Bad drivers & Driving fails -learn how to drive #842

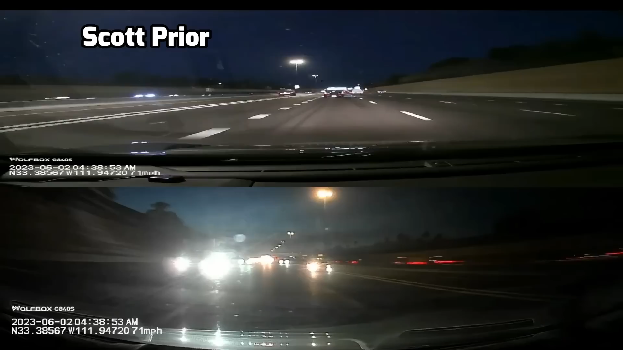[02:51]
Don't do it, chicken. Oh, I think you just hit the side of my car. The person that was changing lanes right into me,